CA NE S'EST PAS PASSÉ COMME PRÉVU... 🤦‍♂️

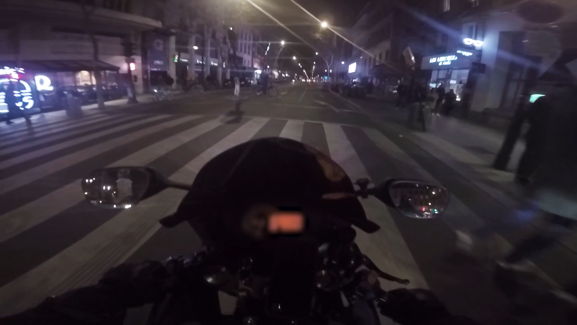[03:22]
Eh gros, on est clairement dans le sens contraire, on est d'accord. Ouais, on est bien d'accord. Salut. Salut. Moi, c'est bon, je les ai les 90 euros sur moi, gros. Ils sont bien au chaud là, t'inquiète pas.
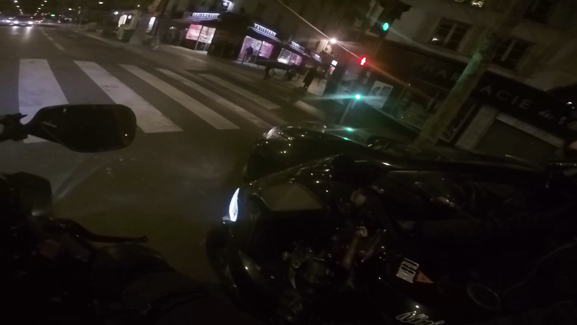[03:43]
Mais j'ai ça, mais si on se fait arrêter, franchement, je serais pas serein, frérot. Ne t'inquiète pas, ça va bien se passer.
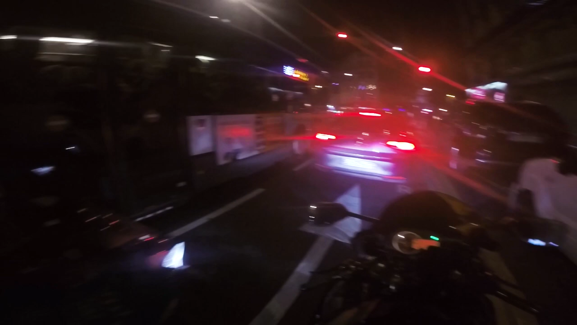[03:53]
Ah, ils sont blindés dans le bus, frérot. Là, ils sont au bout de leur vie, gros. Ah, on leur fait coucou, hein. Allez, bon courage, hein. Eh, mec, il était désespéré, le pauvre. Il était dans le bus. Il était comme ça. Il était comme ça. Ma vie, c'est de la merde. Il était là, merci, les gars. Allez, bon courage.